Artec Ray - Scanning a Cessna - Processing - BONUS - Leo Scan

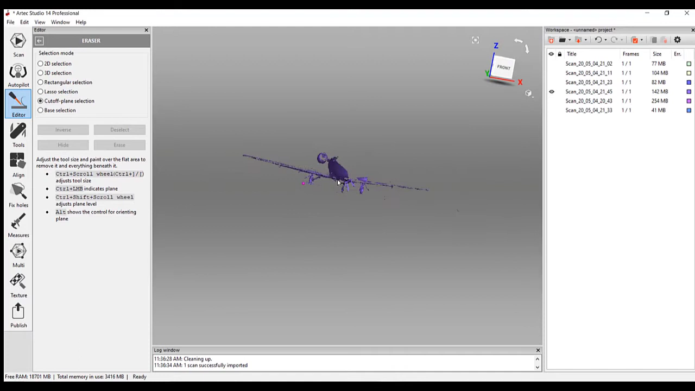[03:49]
Okay, just two more.
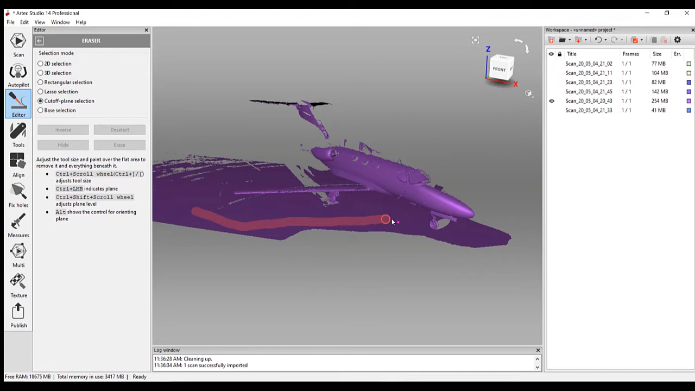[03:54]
Raise that up just a little bit.
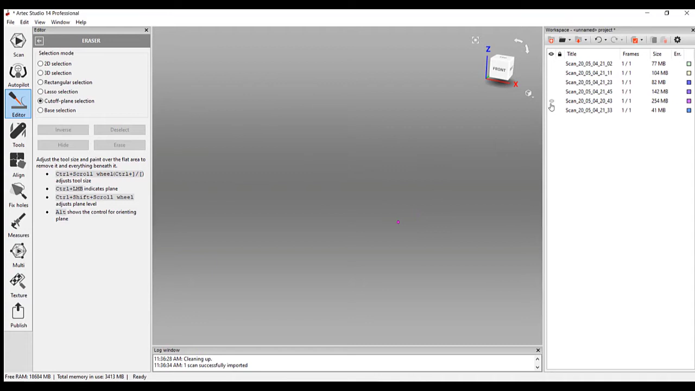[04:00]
All right, last one.
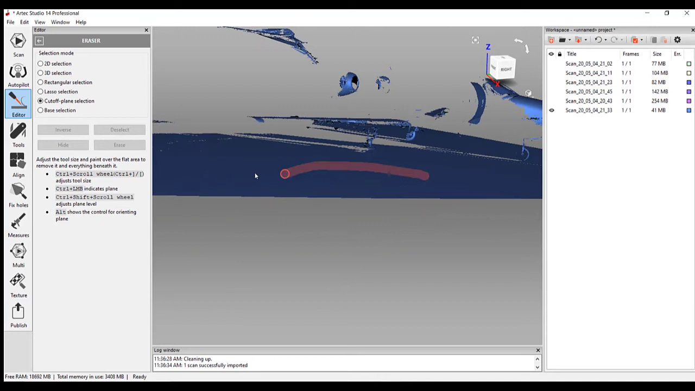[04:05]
Zoom in here so we can get it. Just a quick swipe.
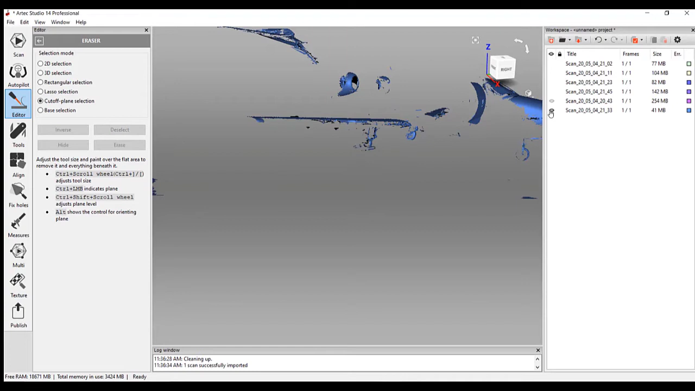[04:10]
Okay. Now that we have everything, let's highlight all of our scans.
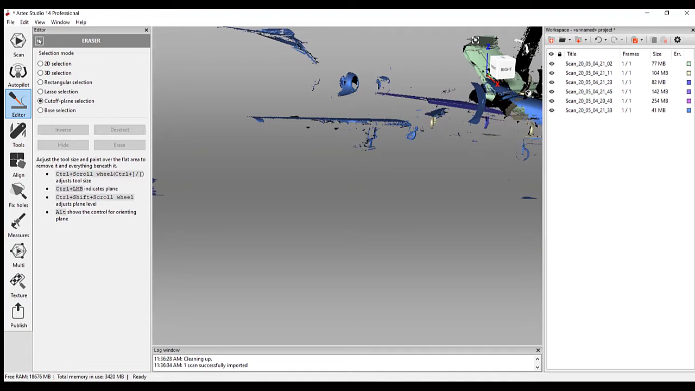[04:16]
You'll see here that it's kind of a little bit of
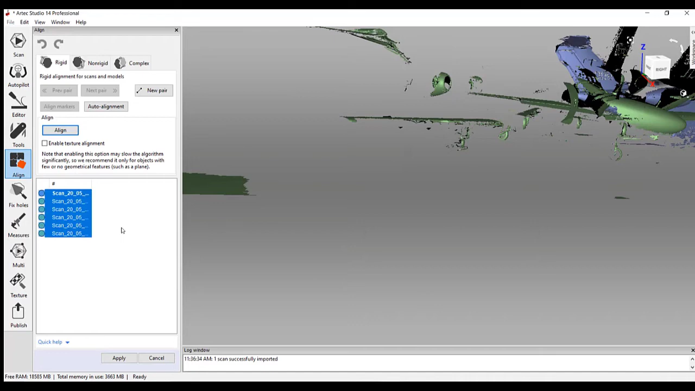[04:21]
mess, but now we're going to do is align them. So when you're aligning, you really only need to select a minimum of three common points on both scans. You want to kind of keep them on separate planes. No pun intended that this is the plane, but in different areas. And you can pick them anywhere as long as they are both on
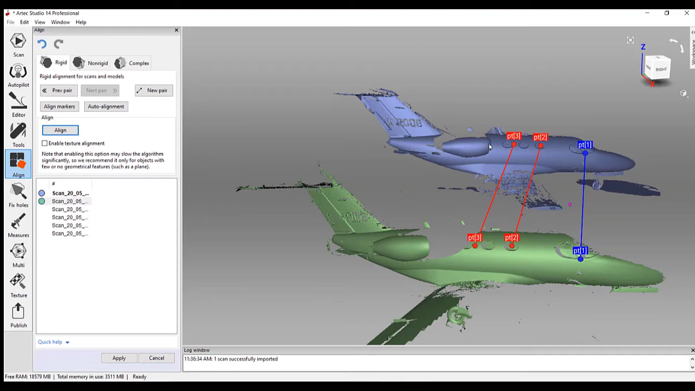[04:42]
both parts here. Okay, we're going to do this last one.
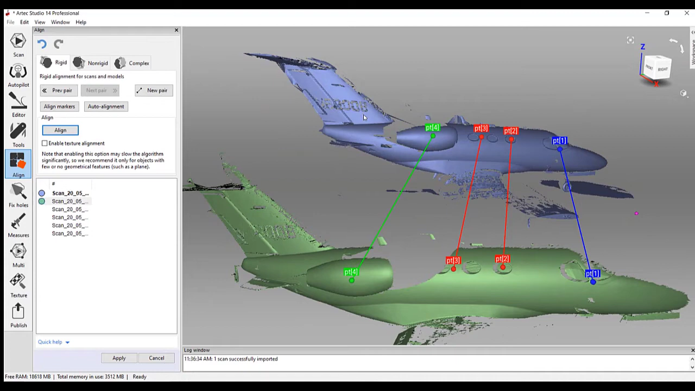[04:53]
All right, we're going to align markers.
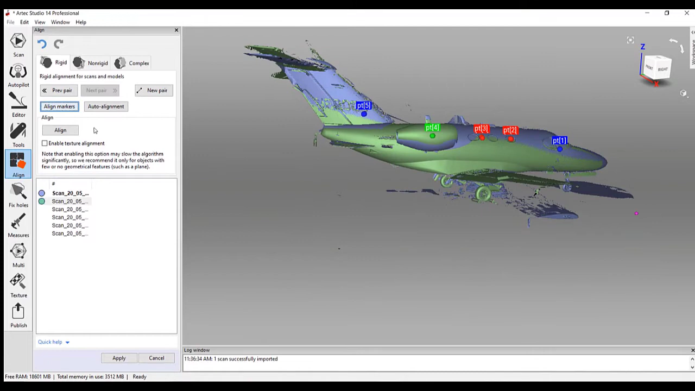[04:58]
Good, there we go. All right, excellent.
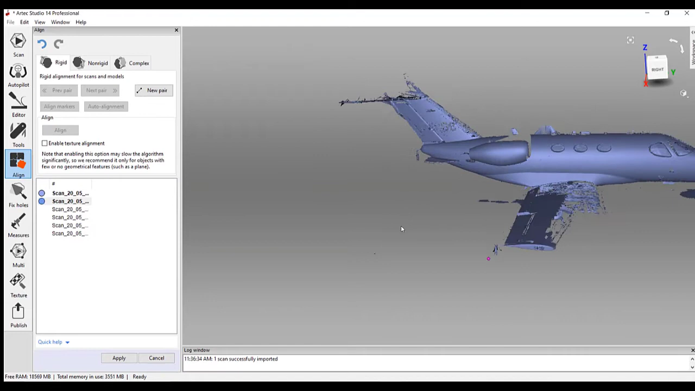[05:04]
And we've aligned that. And now we have just a few more to go. I'm going to speed this process up a little bit just so you don't have to watch it the entire time.
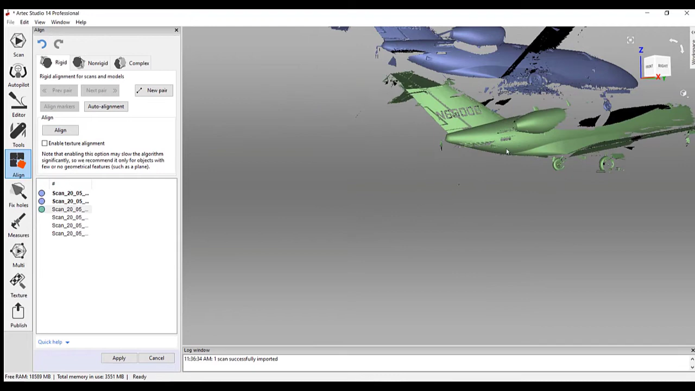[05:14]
One thing you are going to see is I purposely made a mistake here
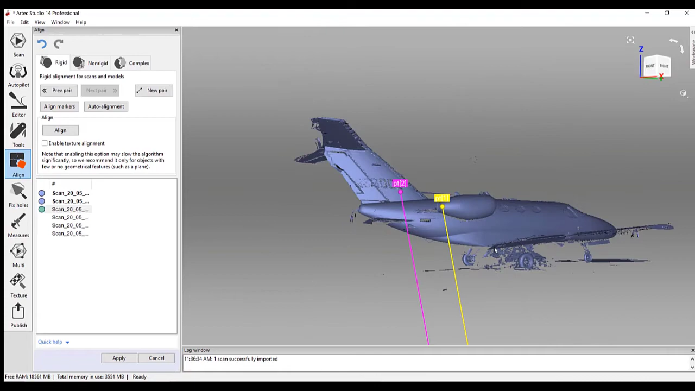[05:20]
in the alignment.
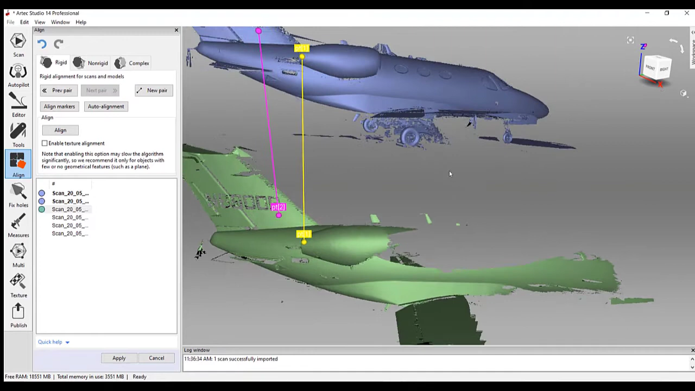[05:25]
So you can see that if you do accidentally have an error, see how the wings are kind of off there?
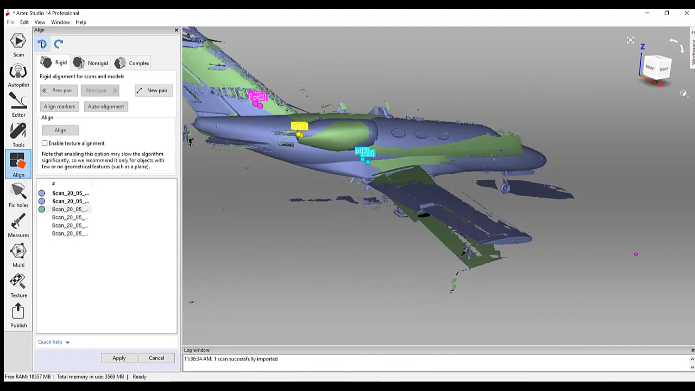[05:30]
Well, you can always go back, figure out where you made that mistake.
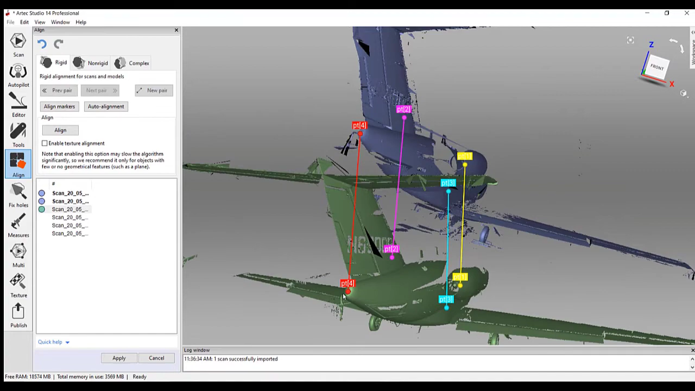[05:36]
If you need a couple more points for alignment, there you go.
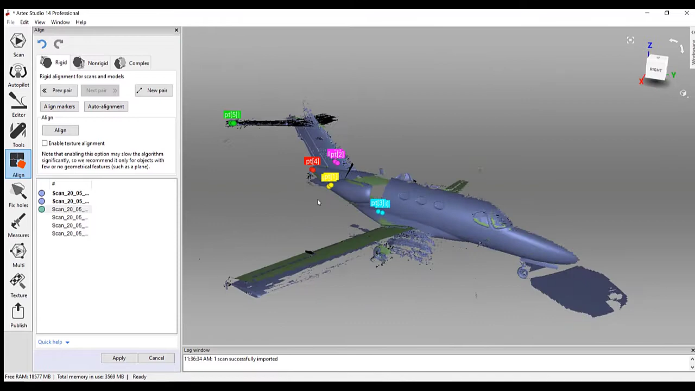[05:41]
Cleans it right back up. Perfect.
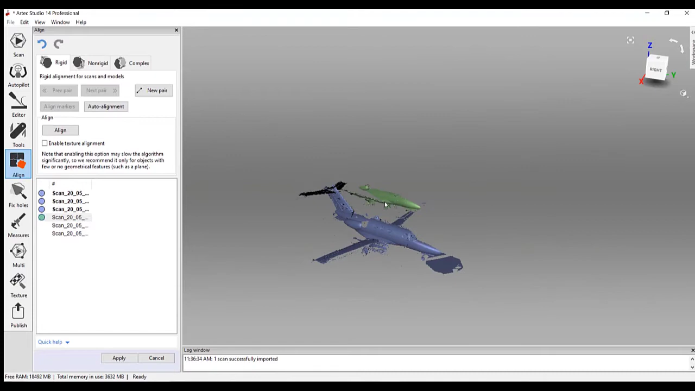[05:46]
And now we want to do this with all the other scans.
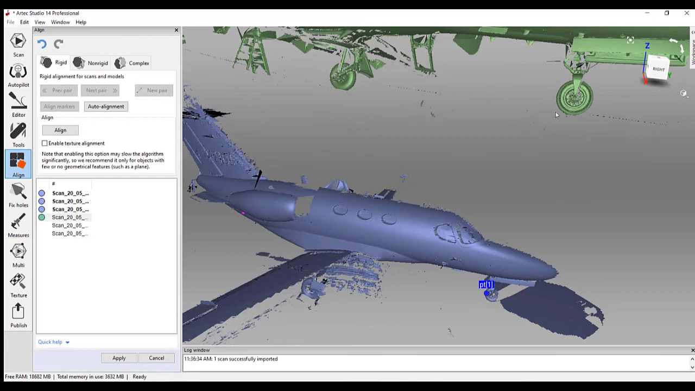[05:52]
Any place you have some really good data,
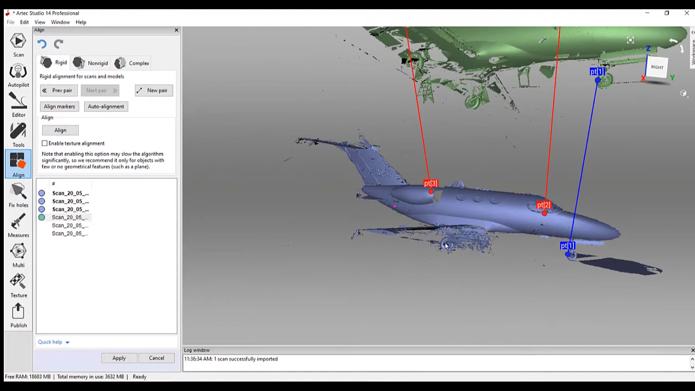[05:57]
something that's really clear, some good points that you can pick.
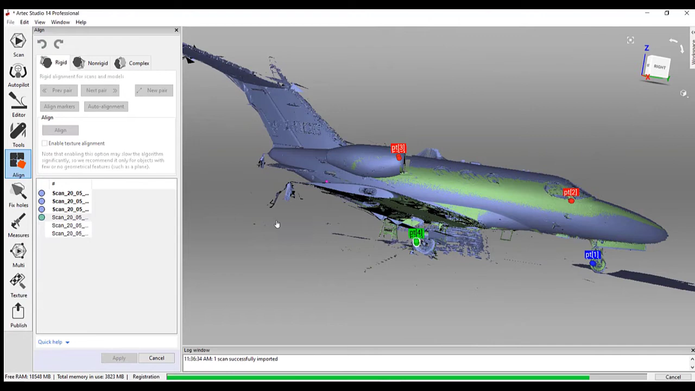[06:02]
You know, you don't have to be absolutely perfect. The software does a really good job of
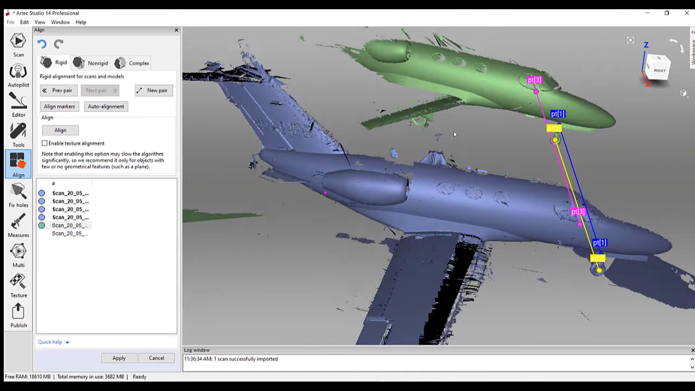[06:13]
identifying those areas themselves and lining it up. So you don't have to be spot on.
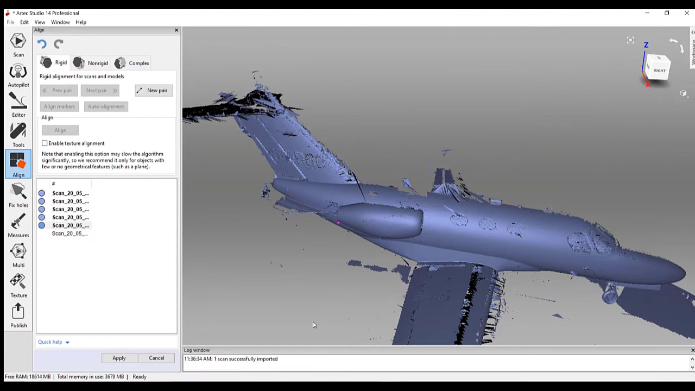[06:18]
There are other ways that you can do it, other types of alignment,
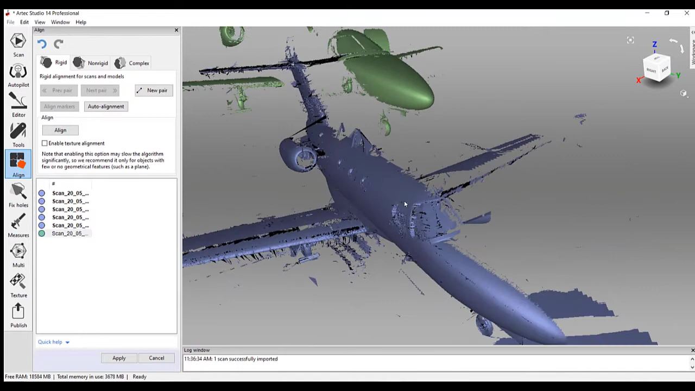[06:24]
but I like to do the point to point because it is really the most precise that you have. So looks like we have everything aligned here.
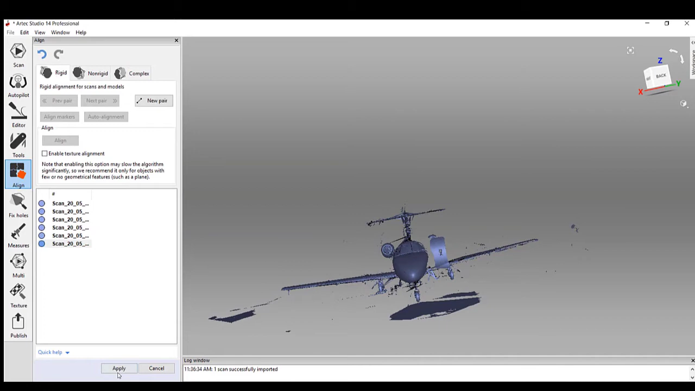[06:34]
All right, looking good. All right, so do notice there are still a few other areas that maybe we did not get. We can go back into our eraser tool and maybe get some more of the ground really easy, really fast.
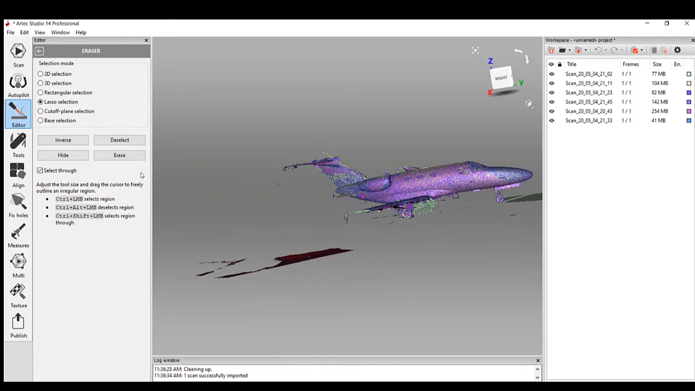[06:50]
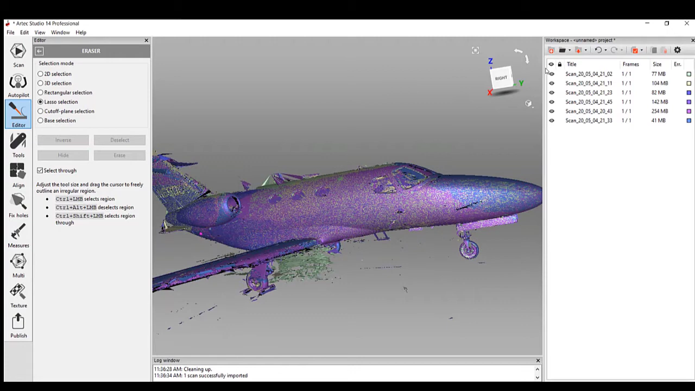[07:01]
And I kind of noticed there are some spikes in the little area under the wing.
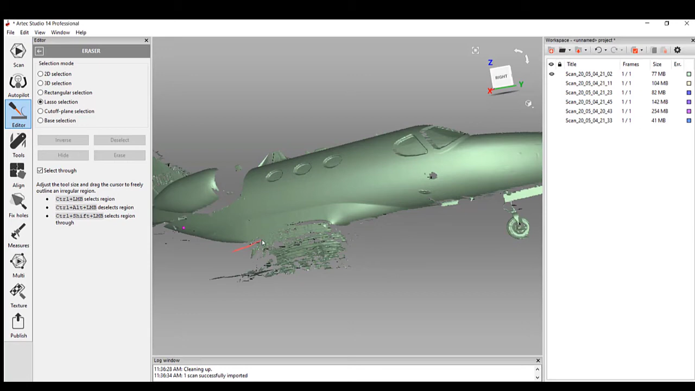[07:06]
This just has to do with the position that I was at when I was doing the scanning. So if you think about it, it is just a laser.
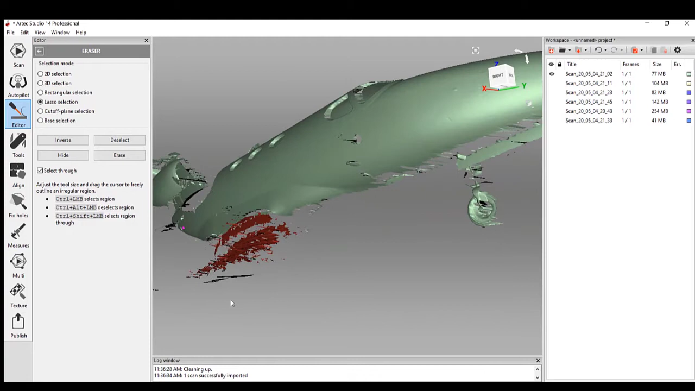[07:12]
You have it at an angle where maybe the laser may just bounce off, or there's just not enough thickness or geometry there.
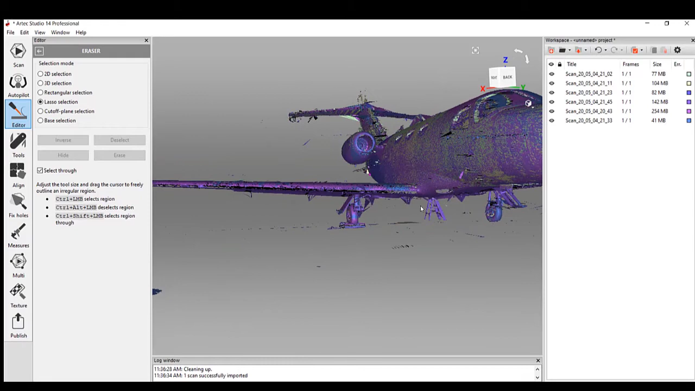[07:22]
We did only do this from one side because the guys were working on it. So one thing I want you to see here, this is,
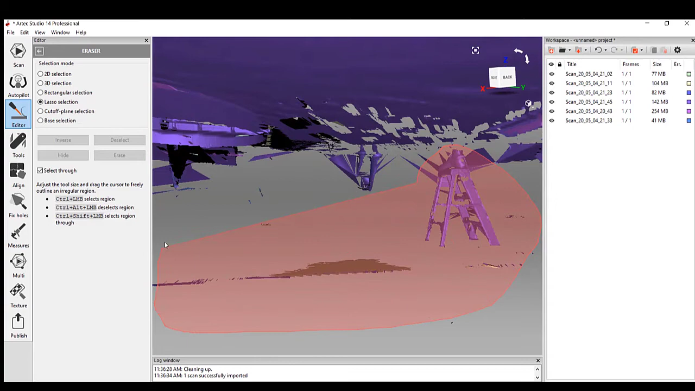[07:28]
you can see the guy's shoe when he was working on it. There are a couple of spikes here.
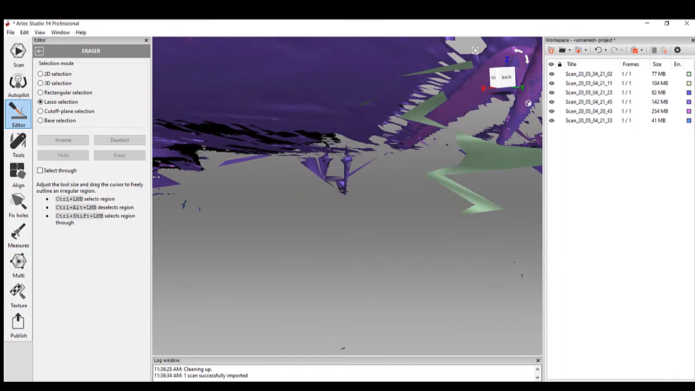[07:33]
So the spikes are very easily removed. Again, I go back to the laser part. It may just be where the laser kind of bounced off, but you can real easily,